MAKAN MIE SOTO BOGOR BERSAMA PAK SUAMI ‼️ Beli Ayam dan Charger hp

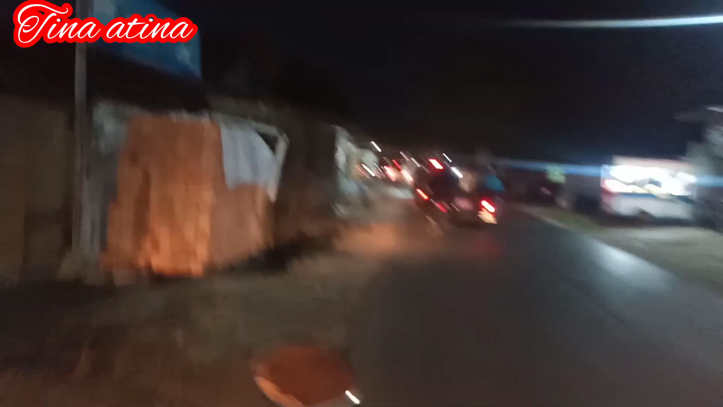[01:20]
Ini suasana malam di kampus ya teman-teman.
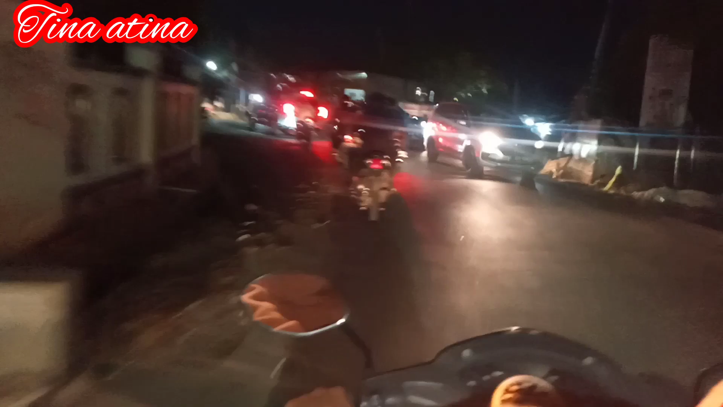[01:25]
Ini tuh setiap hari rame terus ya teman-teman.
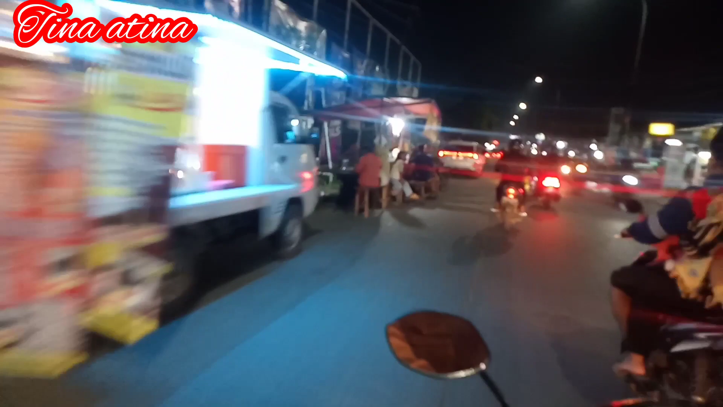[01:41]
Ini tuh deket dari rumah ya teman-teman. Kalau misalkan pengen jajan tinggal ke depan aja. Misalkan jalan kaki juga deket ya teman-teman. Sini lagi ada galian ya teman-teman.